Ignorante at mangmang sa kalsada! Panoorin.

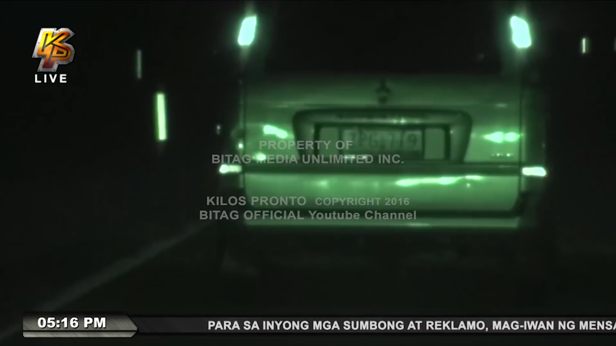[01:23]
Naaktuhan ng KP Team, ang sasakyang ito na may plakang ZPG-719 na mistulang inangki na ang gawing kaliwa ng highway o fast lane kahit na usad-tagong ang kanyang takbo.
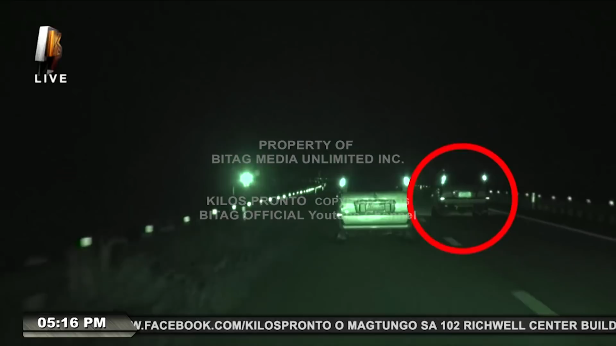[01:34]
Ang ilang sasakyang tuloy, sa gawing kanan na napilitang mag-overtake para huwag maabala at antukin dahil po sa kabagalan nito.